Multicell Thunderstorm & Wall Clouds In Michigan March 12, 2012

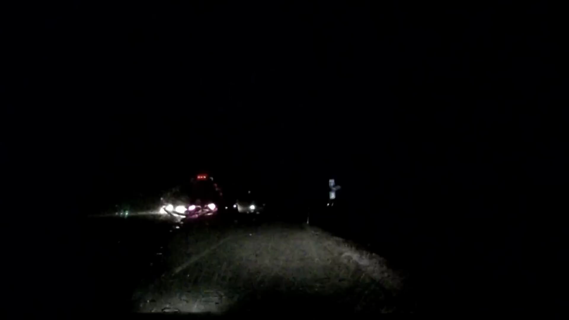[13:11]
There's one. I can see it hitting the windshield. As soon as one turns around the back end, I can see it.
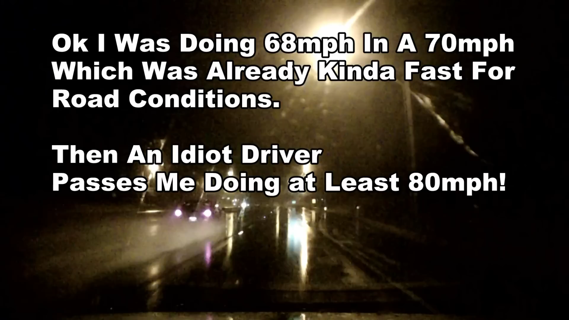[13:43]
The headlights are going to cop. It's not a cop. No. I just parked it and it'll stay there. I don't know. It was, whoa, there we go. Going too fast. Dude just wrecked. Is he okay? Hey, he's fine. Just slid off the road.